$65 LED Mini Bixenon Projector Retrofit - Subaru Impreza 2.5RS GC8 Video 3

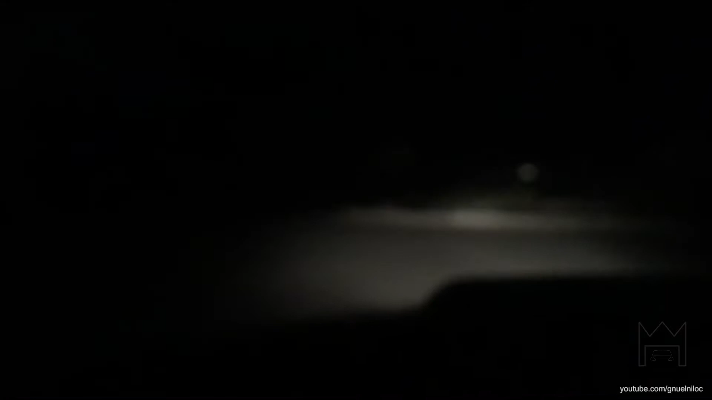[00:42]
You can't see anything. The camera wasn't focusing before so now is a better representation of what you can actually see. I am going to step out of the car and there are some runners right there. It's not very bright.